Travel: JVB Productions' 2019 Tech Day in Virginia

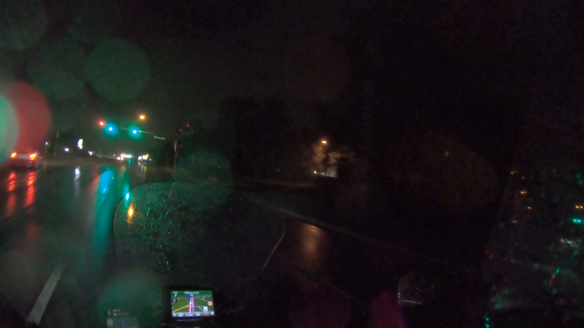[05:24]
It started raining so bad that I had to stop.